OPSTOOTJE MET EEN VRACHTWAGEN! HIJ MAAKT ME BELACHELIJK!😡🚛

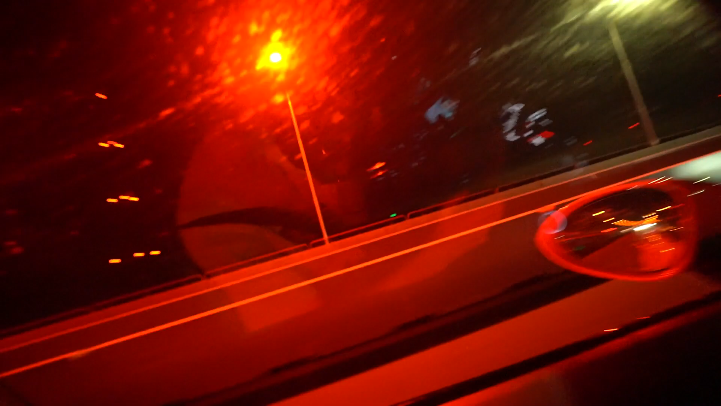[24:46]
Hey, kijk eens, we zijn weer op de brug en ze hebben rode lichten daar en hier gaat het over naar normale lichten. Nu mag jij raden waar dat voor is, lief schat.